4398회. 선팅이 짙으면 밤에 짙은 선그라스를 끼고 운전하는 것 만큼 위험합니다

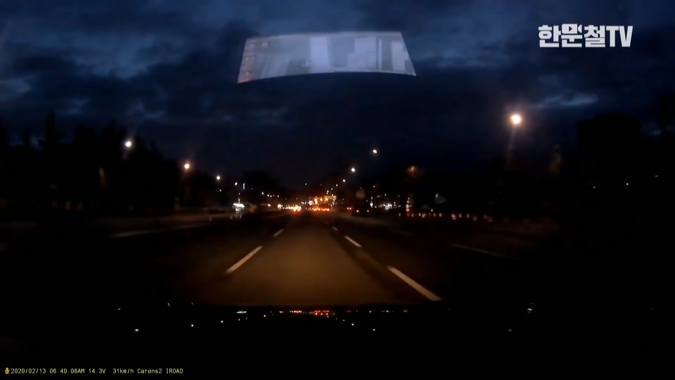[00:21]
와, 왕복 12차로인가요? 오, 미치겠네 지금 차. 우와, 소름 돋는다. 부시럭, 부시럭. 다시요.
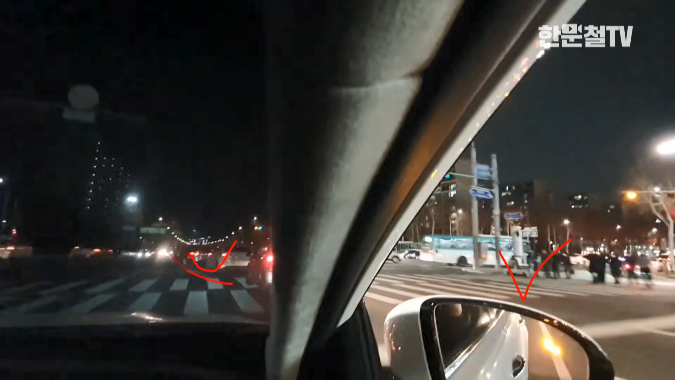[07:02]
그런데 이렇게 보이는데 실제는 이것보다 더 어두웠어요. 이건 스마트폰이 보정한 거예요. 진짜 꼼꼼합니다. 가로등 있어도. 가로등 없으면 안 보여요.